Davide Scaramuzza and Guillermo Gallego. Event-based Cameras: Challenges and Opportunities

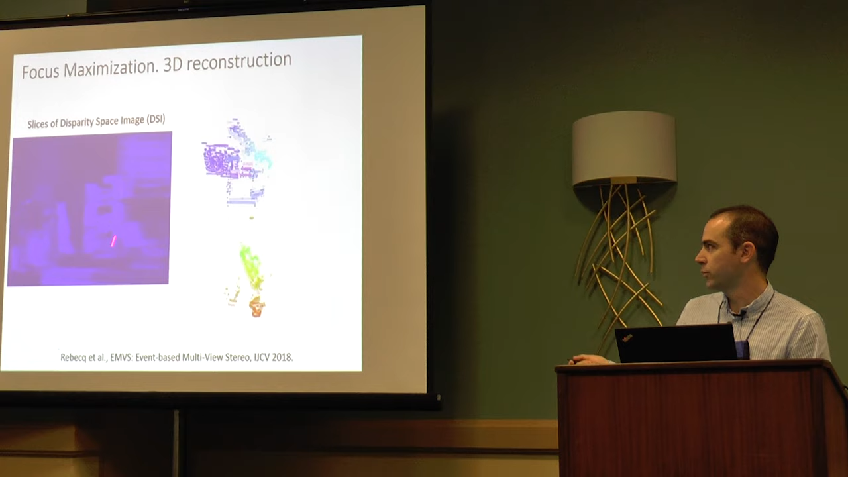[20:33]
focusing effect here on the on the left these are just different image of warp events so this intermediate representation warping the events according to different depths and on the right you
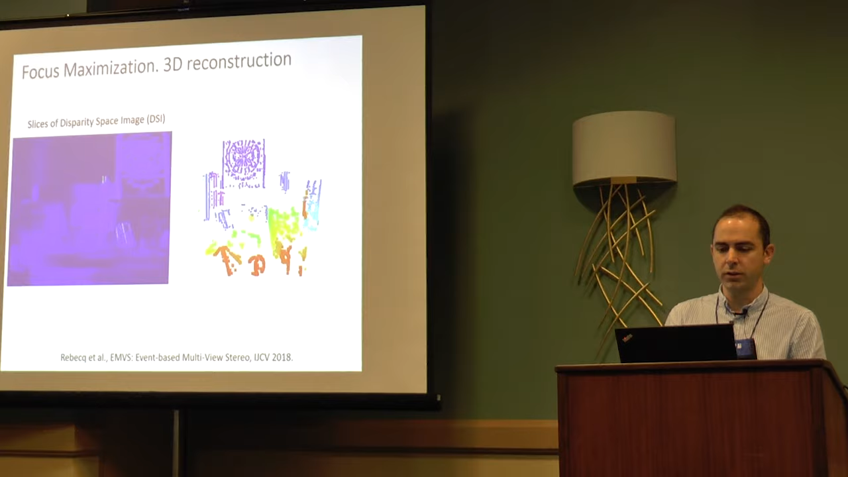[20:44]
see the the extracted semi-dense 3d reconstruction from these warp images